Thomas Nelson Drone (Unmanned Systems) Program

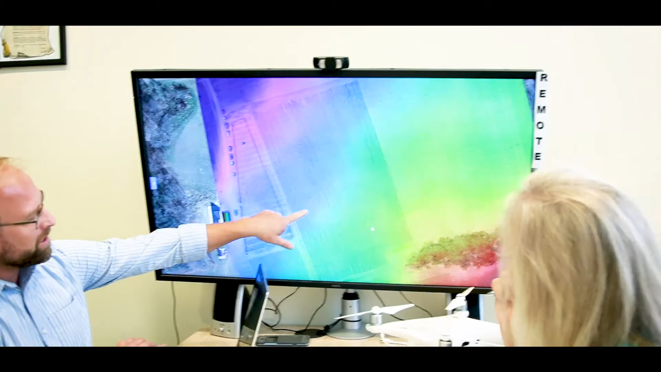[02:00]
One was that we could create a 3D map or a terrain map showing where the water would flow and that helped them figure out which kinds of plants would be best to grow in different parts of the field.